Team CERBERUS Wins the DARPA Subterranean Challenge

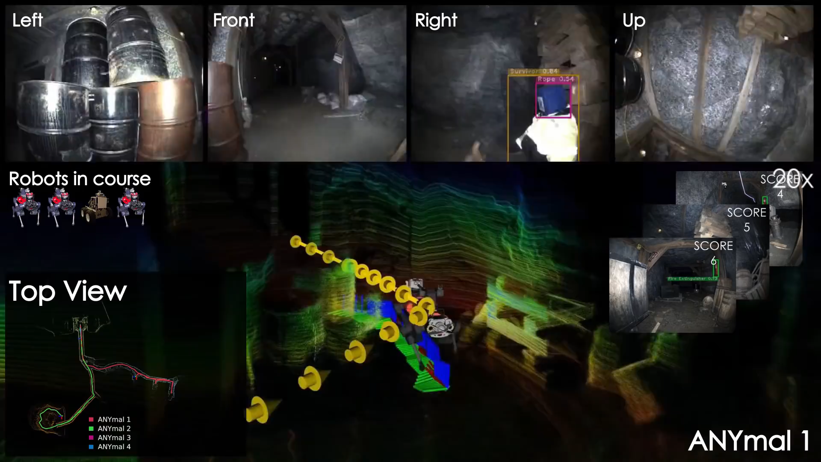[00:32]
In this video, we present the prize round of Team Cerberus, which won the DARPA Subterranean Challenge final event as well as a $2 million prize reward.
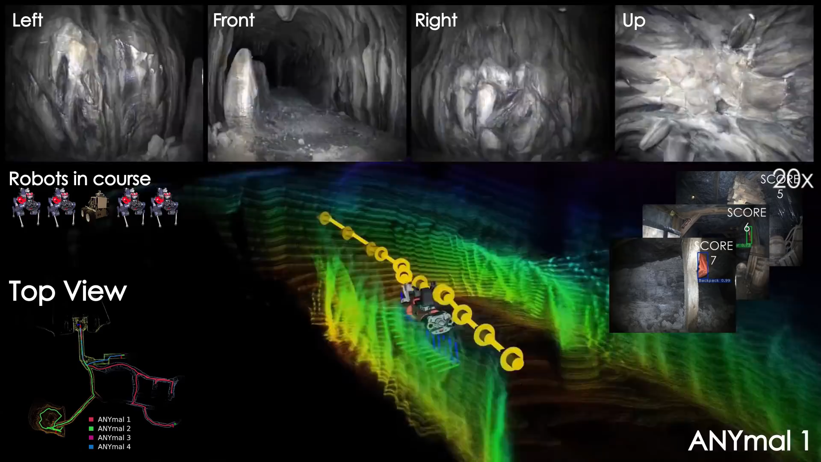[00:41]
Cerberus was an international partnership between universities and industries that developed and deployed a composite system of legged and aerial robots.
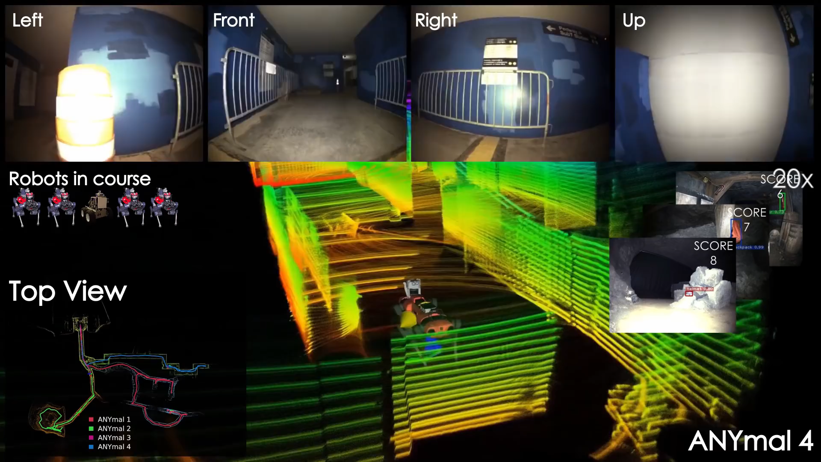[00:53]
In this video, we present instances from the onboard data of our main ground platforms, the Animal C robots, autonomously exploring the different sections of the course of the Subterranean Challenge while detecting and scoring 23 different artifacts within the 60 minutes mission time. The competition course featured different key aspects present in diverse underground subdomains.
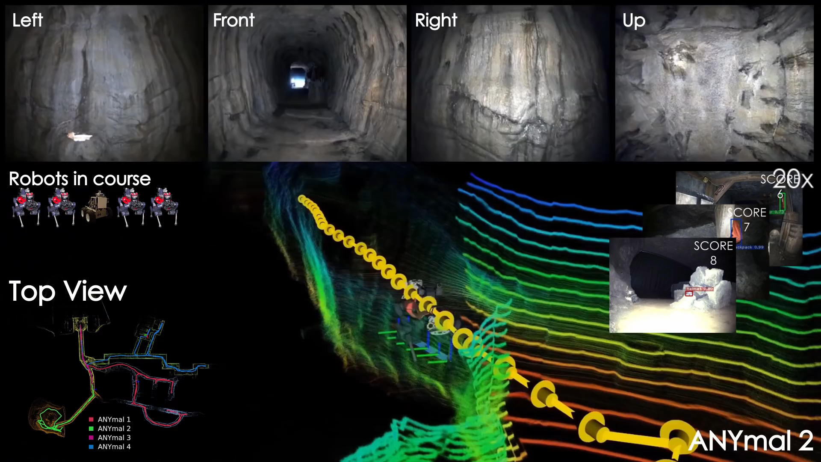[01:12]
It included human-made mine networks presenting multiple branches, the tunnel section, multi-level urban underground structures with multi-story layouts, the urban section,